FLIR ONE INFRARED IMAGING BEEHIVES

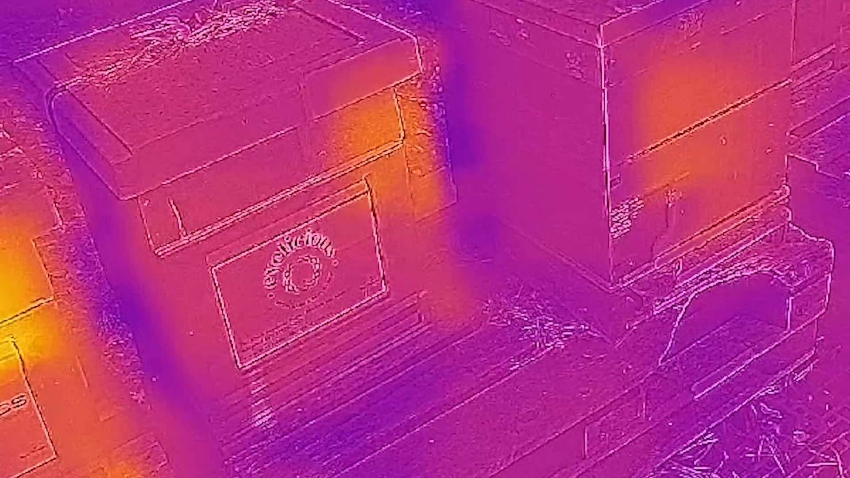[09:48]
Now, if you go over to that one a little bit on the left, JG Plastics.
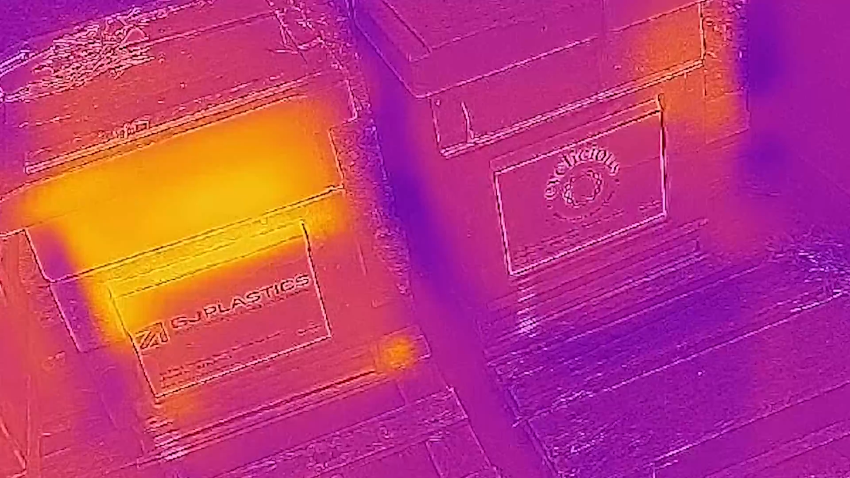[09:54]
Wow, it looks like something big's going on there. What can we see it is? And it's just the hive in the sun. So it's really not working very well for me at the moment.
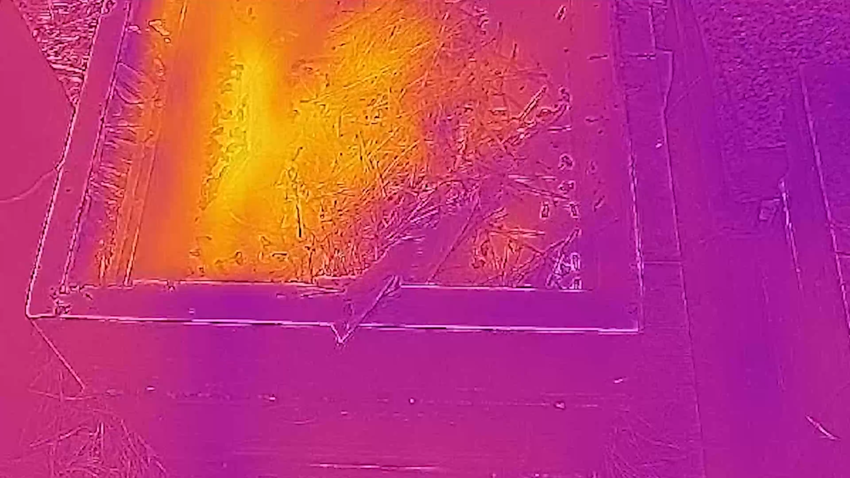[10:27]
I'm seeing a real clear heat footprint there and that's showing that the bees are on the left-hand side.
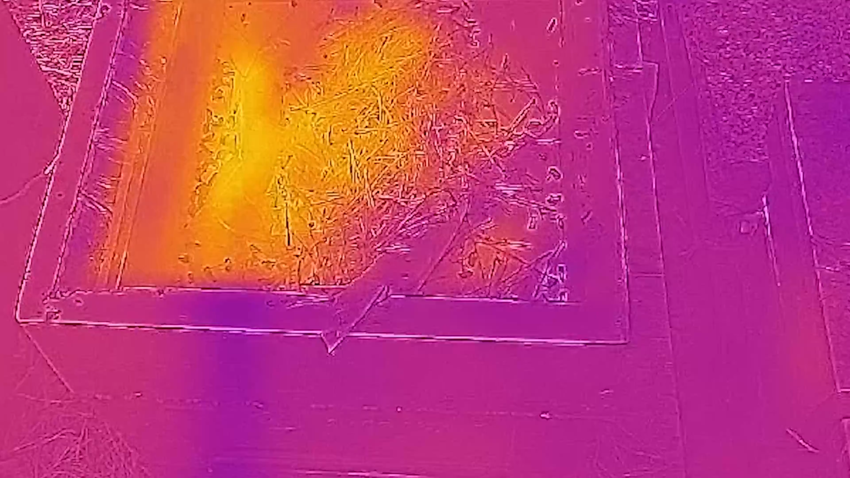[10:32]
You can see them kind of accessing up the feeder there. So that's really interesting. Like, I take the roof off here and you can actually see a pretty decent heat footprint within the hive. Now, this kind of isn't what I expected and it's not really what I wanted to use it for. I definitely didn't want to have to start taking the hive apart to see a heat footprint, but you really can see the difference there. Like, it looks like the bees are much more clustered to the left-hand side, so kind of over there, than they are on the right-hand side.
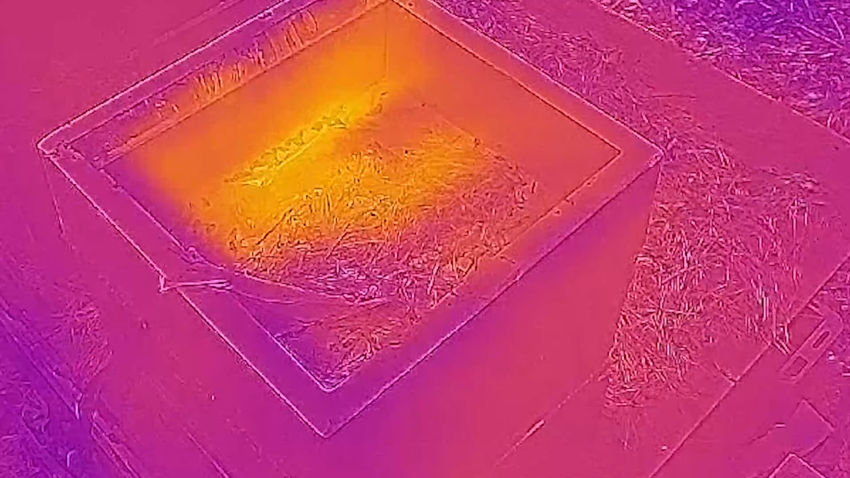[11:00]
This corner, specifically down here, not much action there at all. It would be really interesting to kind of open these guys up and see whether that kind of actually matches where the bees are.
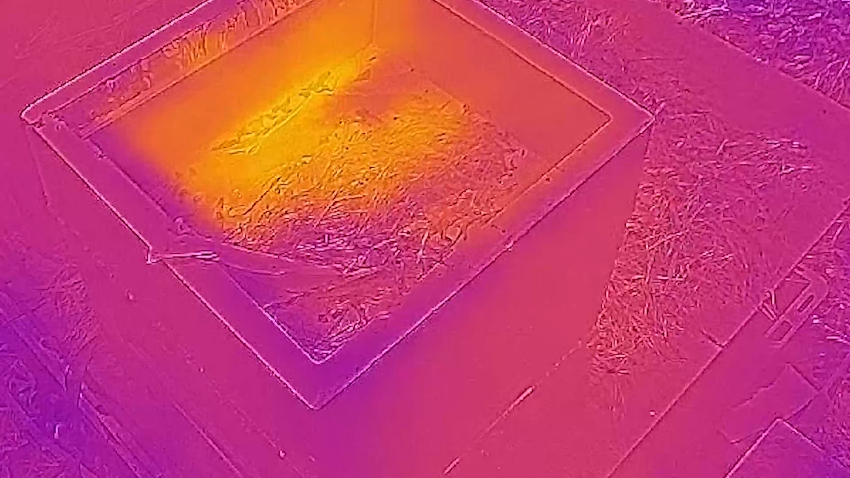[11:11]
I'm not going to do that because it is pretty cold here today and I really don't want to disturb the proper seals that are there. But interesting to see, I mean, you take the roof off and you do get a much, much better reading. I'd be very confident to say that there were bees in this hive. So let me go and see if I can find another hive that doesn't have bees in but does have a feeder on,
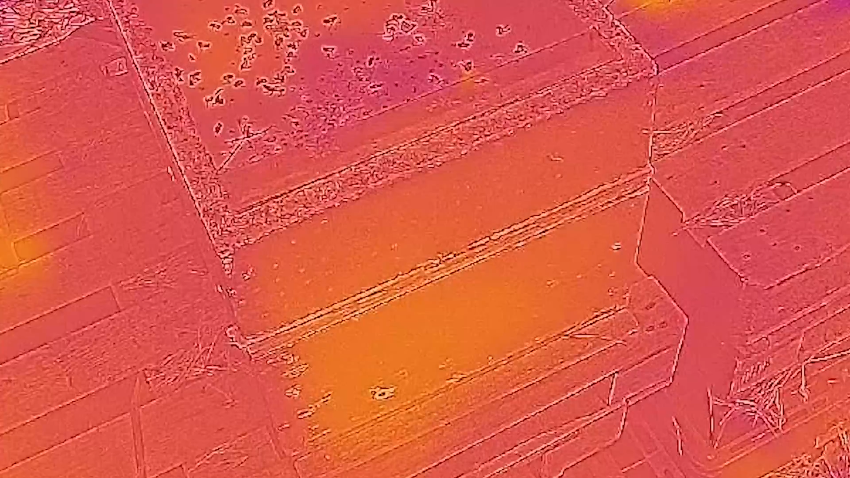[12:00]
And there really is, like that's really interesting. Do you know what I mean?
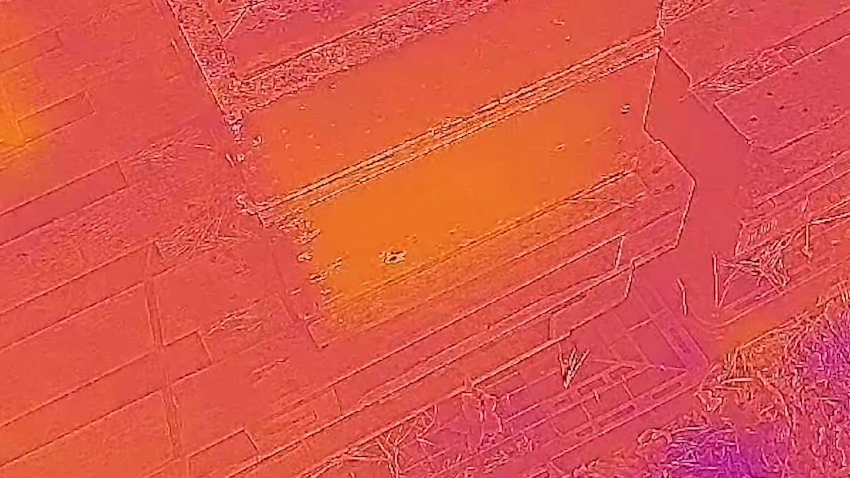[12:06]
I've got the warmth there, which is clearly where that wood's been baking in the sun,
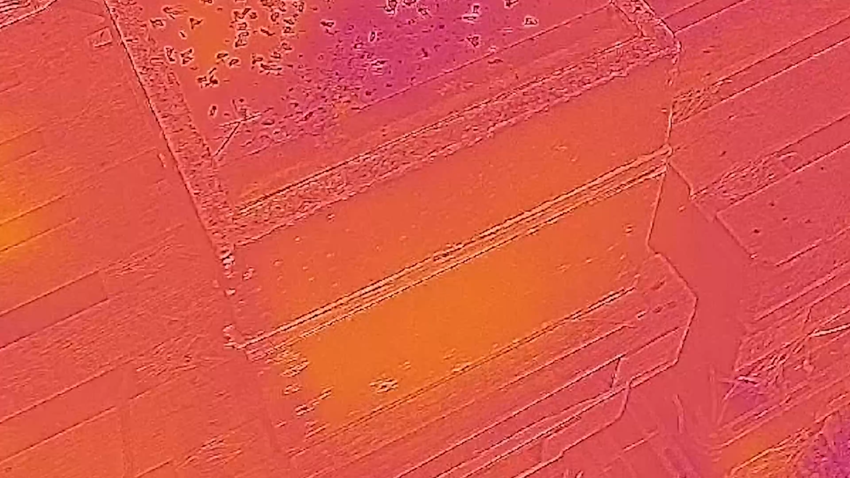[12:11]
but then if you look at the heat footprint there, it's nowhere near as pronounced. I'll get a closer image for you.
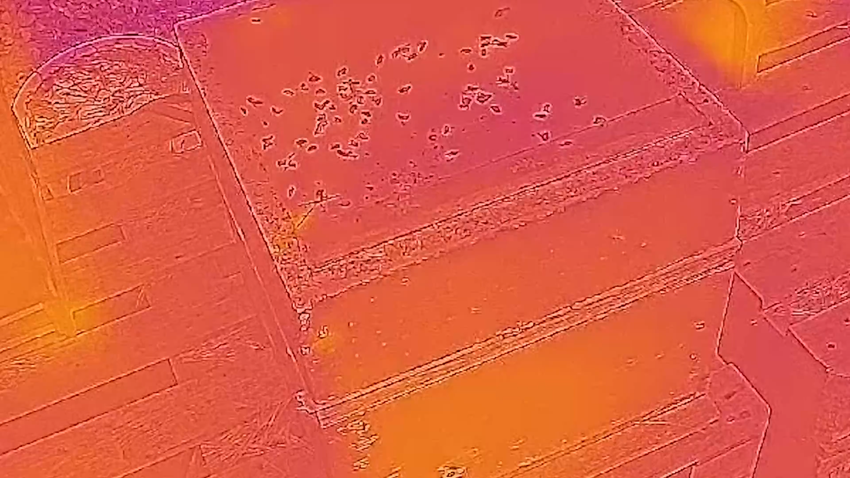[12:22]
Nowhere near as pronounced as it was on the other one. So it is registering that heat, but I just don't think it's doing it very well.
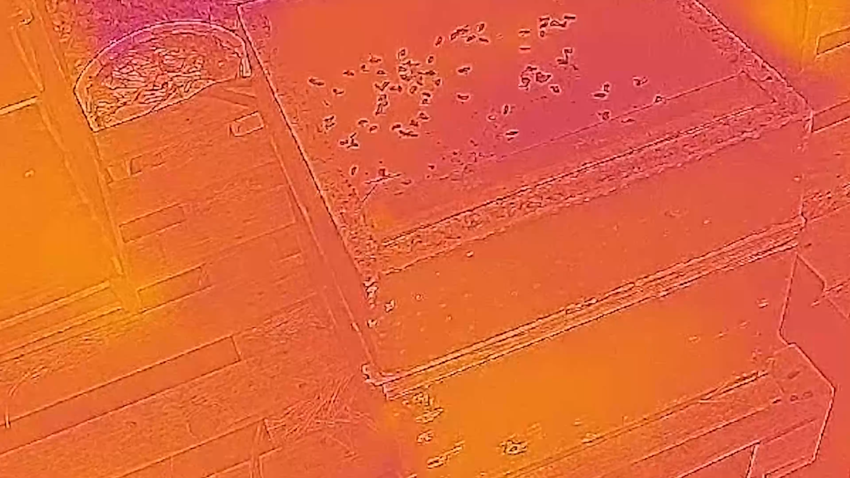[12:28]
Now final one, let's have a quick look at this kind of Suienti hive straight ahead of us. This is the biggest hive in the whole apiary here.
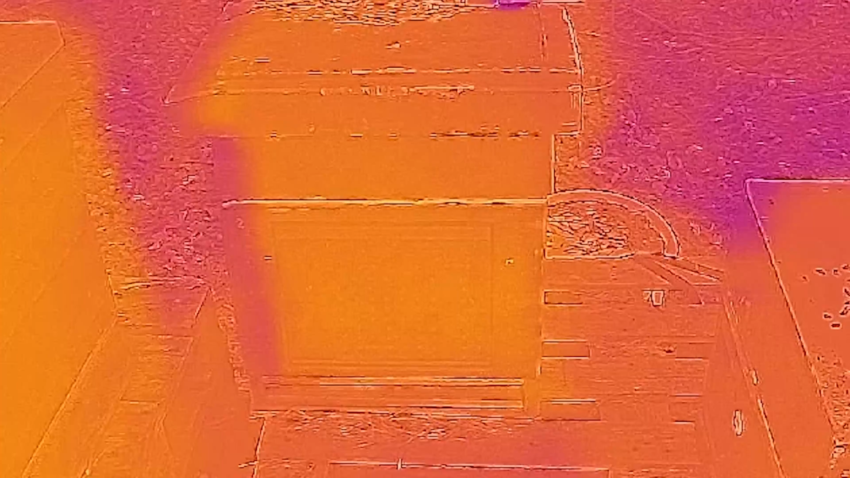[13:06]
We can see that it's warm, but is it that much warmer than the one that's sitting next door to it?
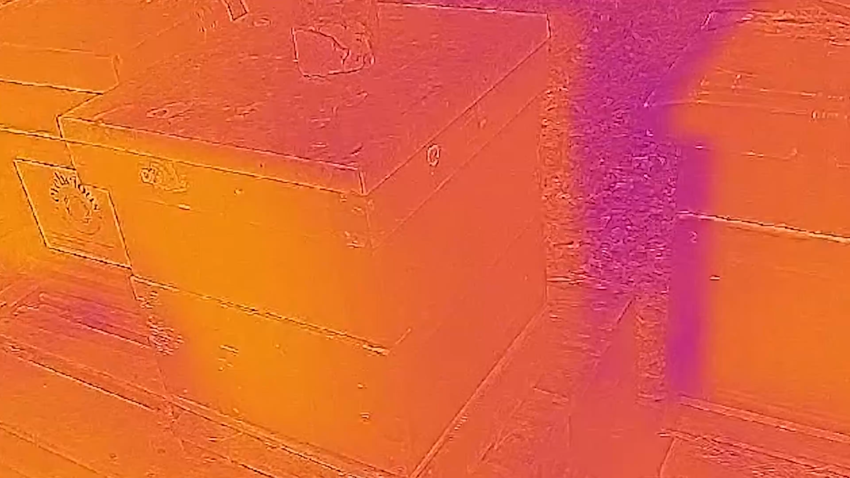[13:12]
No. And that one's empty.
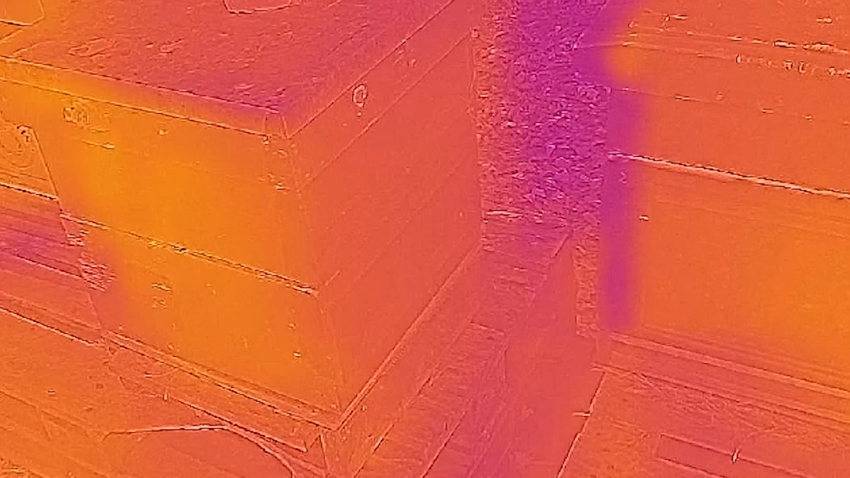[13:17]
So I mean, the one on the left, got no bees in it.
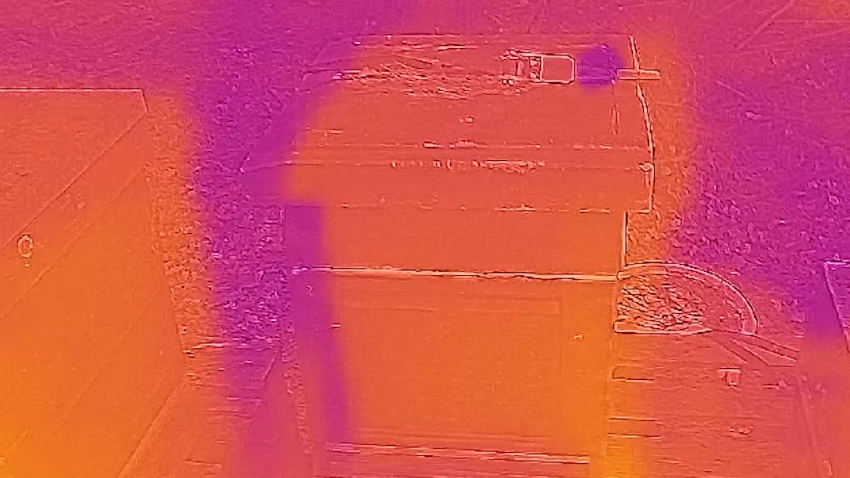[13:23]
The one on the right, full of bees and they just look the same. So there you have it.